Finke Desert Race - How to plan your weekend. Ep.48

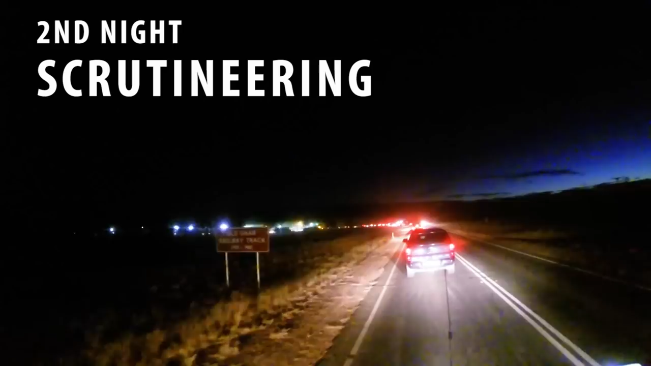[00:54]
On the Friday night, we headed to the racetrack to view all the contenders at the Scrutineering.
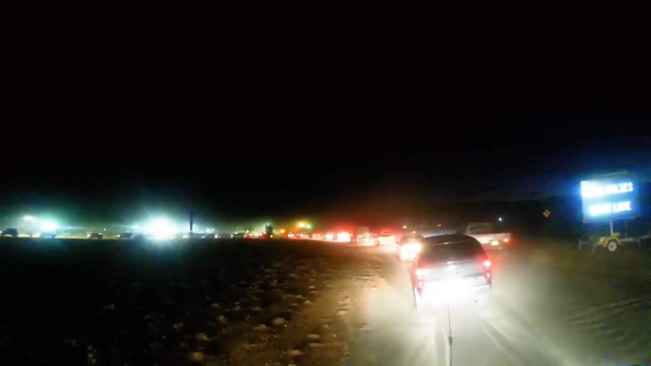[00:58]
You can see by all this traffic, it was a popular evening.